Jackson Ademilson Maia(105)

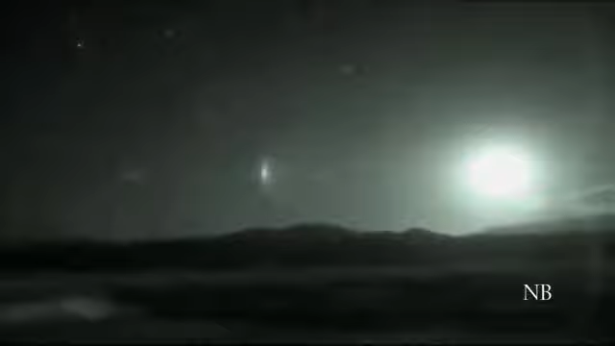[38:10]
acompanhando John eu e a equipe de filmagens temos uma oportunidade incrível de chegar perto dos leões o motorista tem óculos de visão noturna então ele
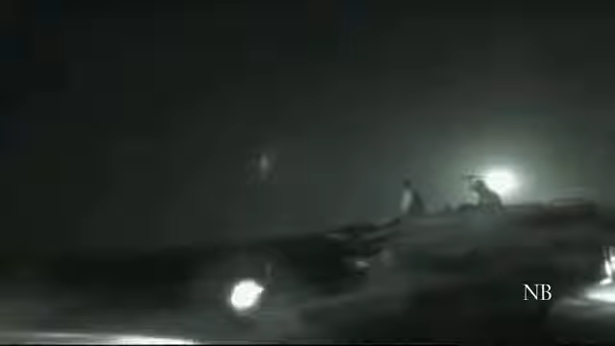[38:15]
consegue ver eu não e como agora nós conseguimos enxergar no escuro
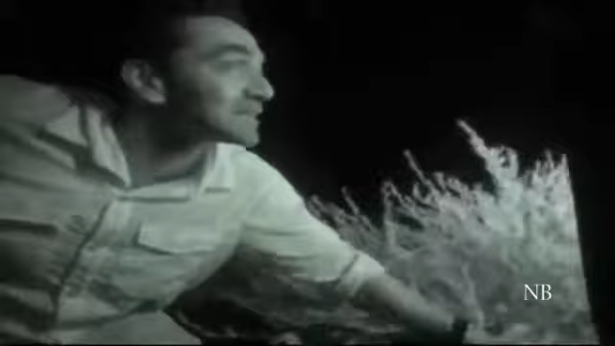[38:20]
parece que ai pelo visto não tão bem
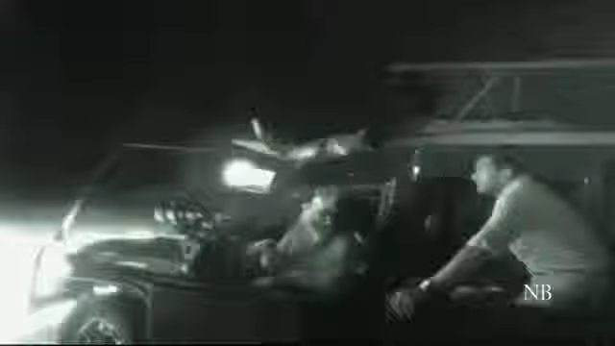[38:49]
agora podemos estudar o comportamento dos leões de uma maneira que antigamente era impossível